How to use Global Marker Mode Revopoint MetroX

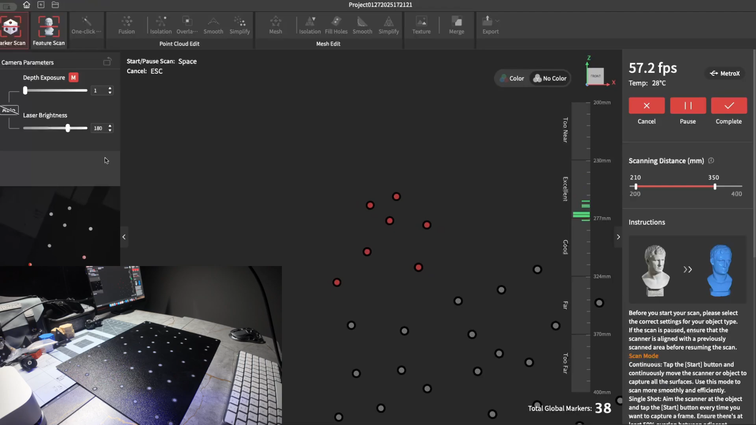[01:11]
and you just need a once over once that's done just click complete
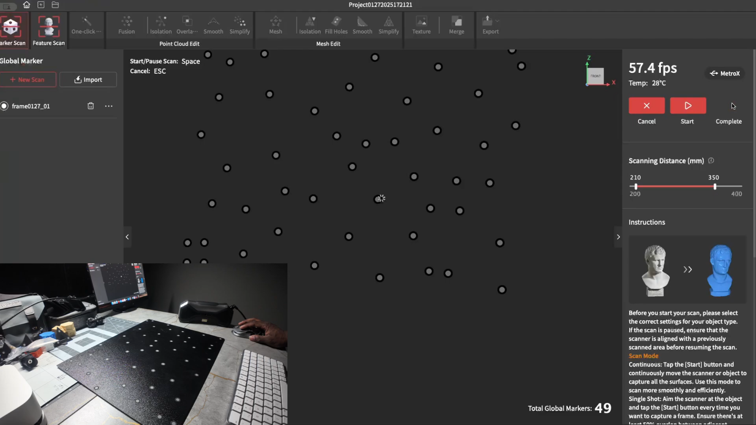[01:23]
then from here you can start your scan it's going to say cloud scan that's the scan the point cloud just adjust your item type depending on what type of item it is
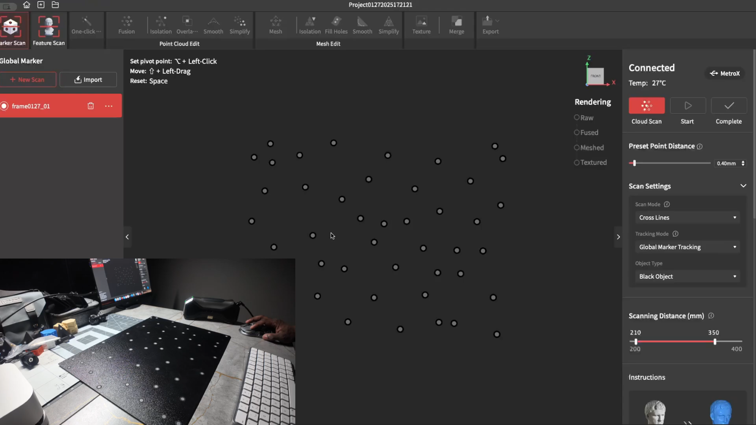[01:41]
we'll just do black then you can do the cloud scan and all you have to do is throw an item on your plate
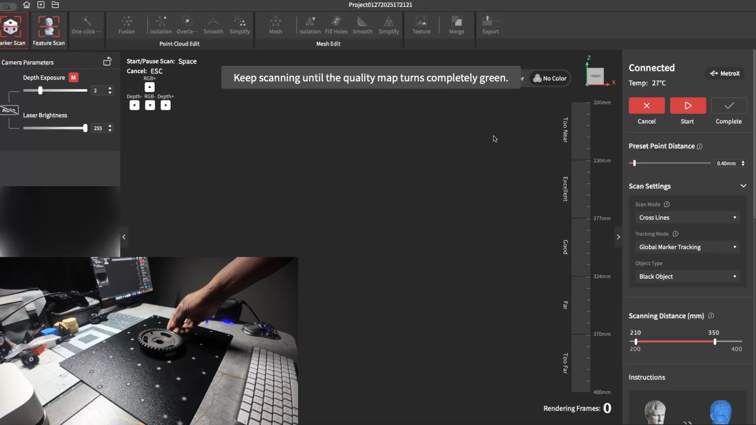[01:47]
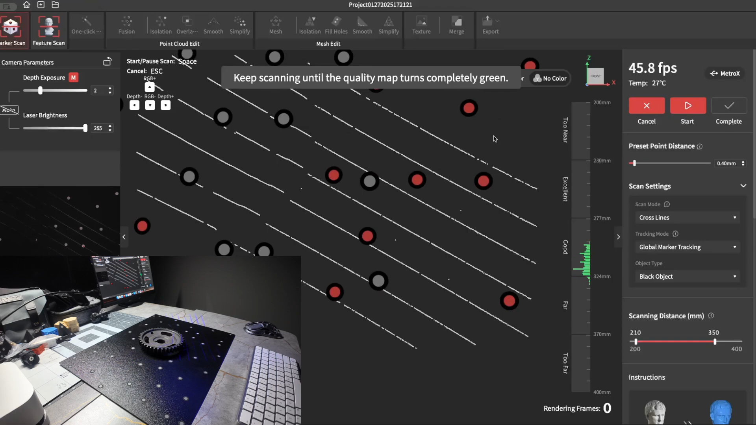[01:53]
and it already knows where the markers are so you can just start scanning
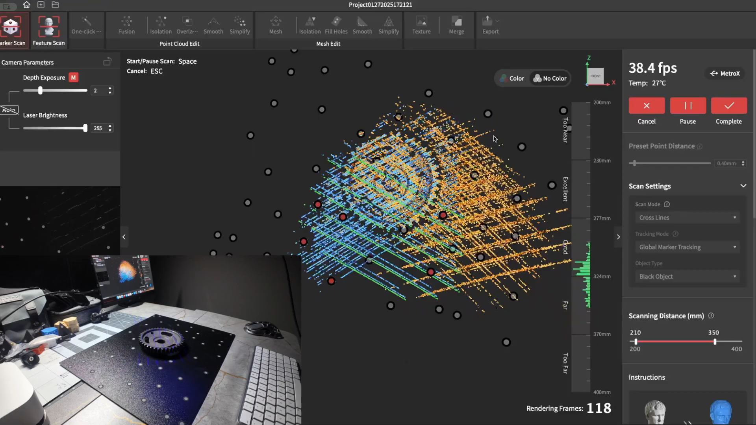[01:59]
and as you can see you can move all around it's not going to lose tracking because it knows where the markers are because you scan them ahead of time
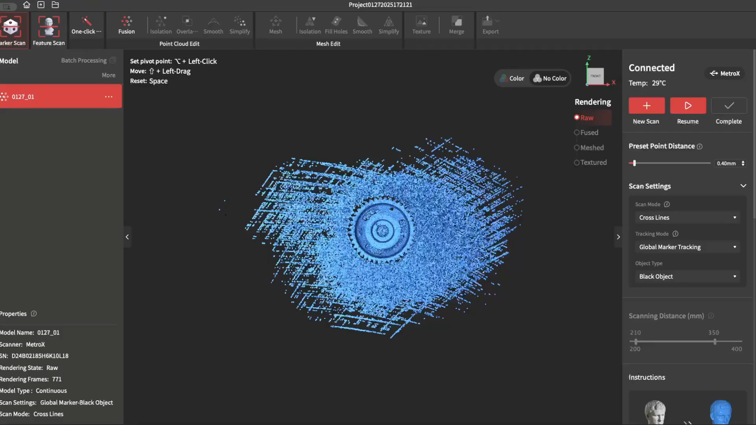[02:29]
if you want to do a new scan make sure you go to tracking mode then global marker tracking right here's the plate that you use you can rename it if you want just for your records
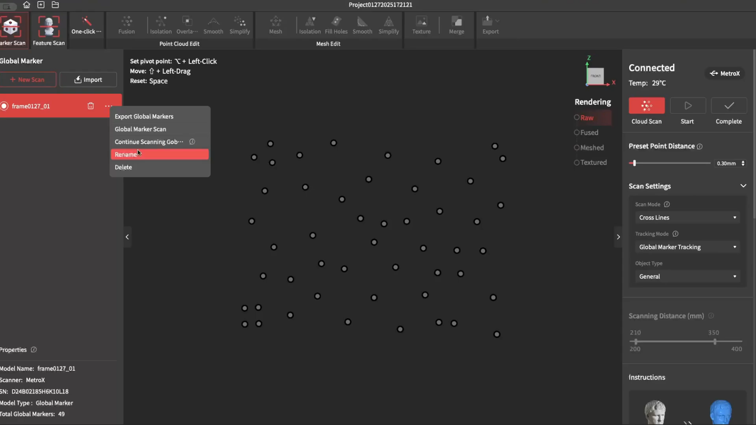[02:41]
to do another scan you want to click cloud scanning it will use the highlighted file then you click cloud scanning
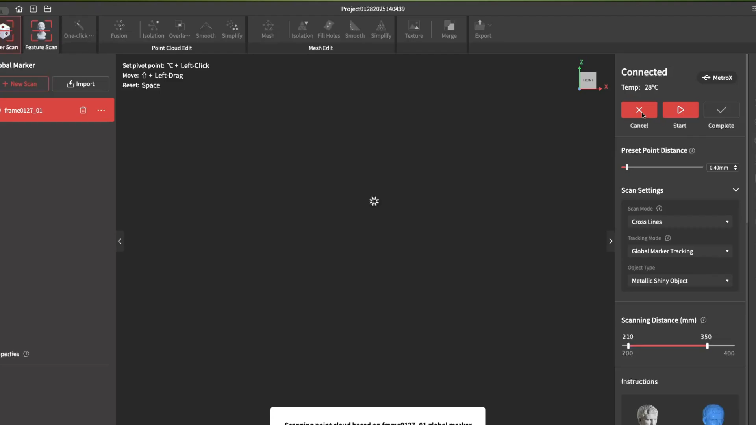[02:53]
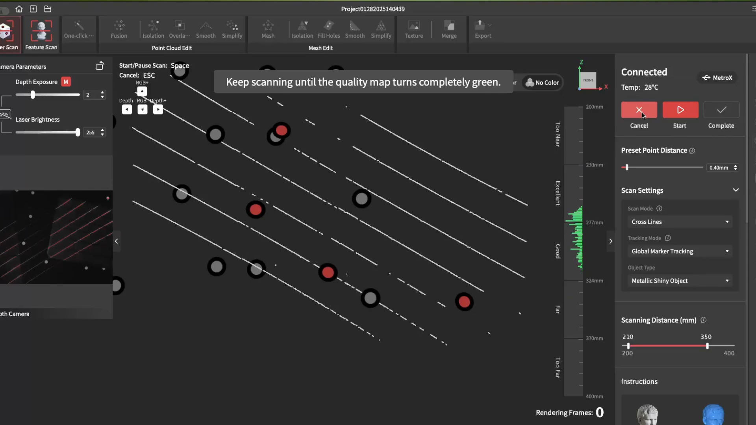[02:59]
right here i'm simply going to scan my keyboard it's a 60% size
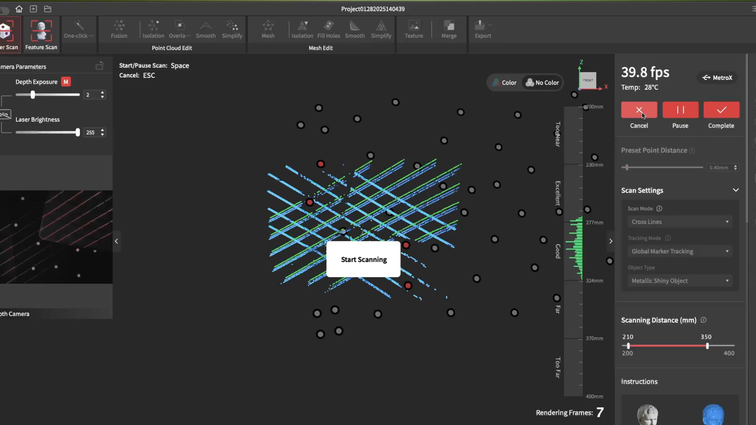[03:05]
since it already has the markers it goes by pretty fast and it also doesn't lose tracking
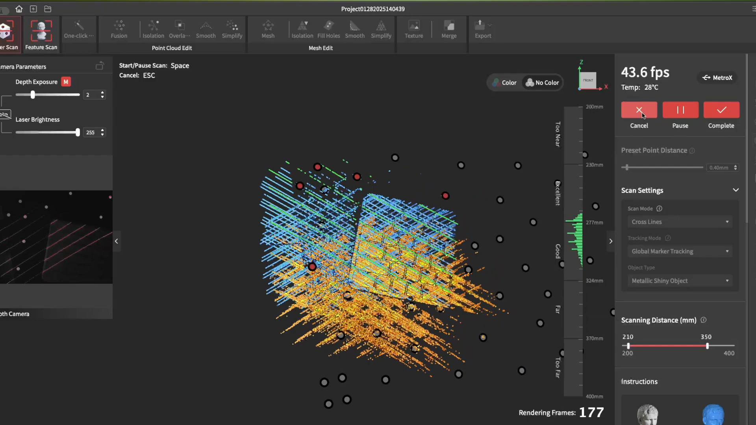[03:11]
I just have to make sure to stay on the outer edge since there's no markers on the keyboard itself
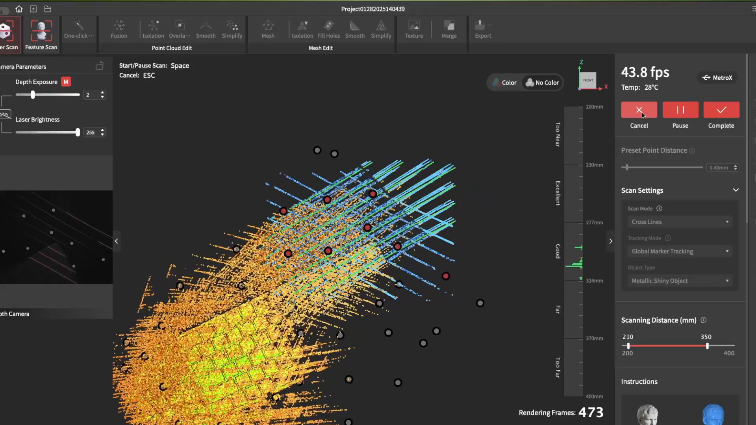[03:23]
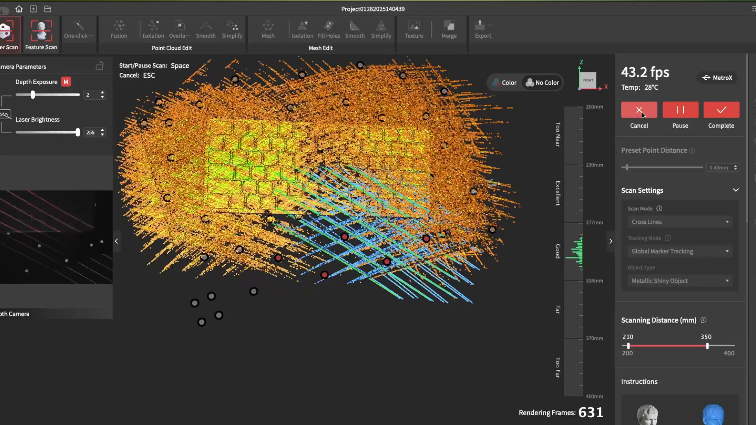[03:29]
this is all real-time scanning speeds which are pretty great on the mini mac you